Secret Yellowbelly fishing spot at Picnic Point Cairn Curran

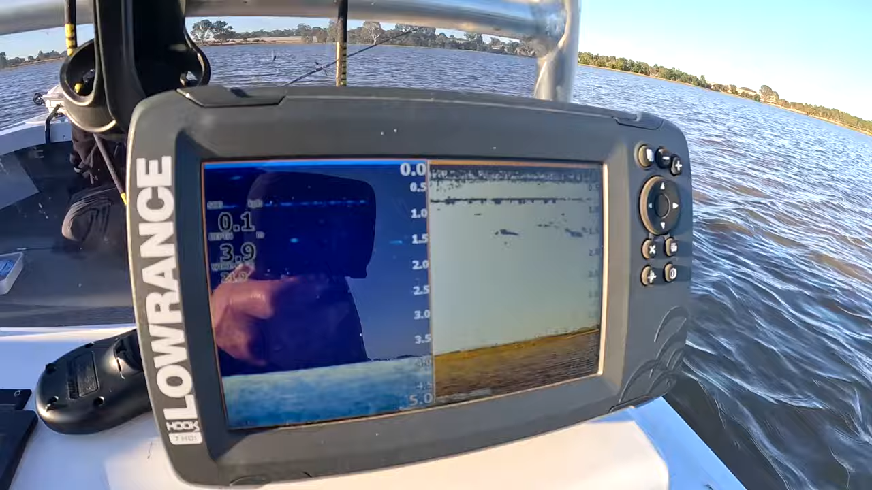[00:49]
on the fish finder down the bottom they might be carp but not sure yet Mason's got the first rod in Les is on for the first fish little yellow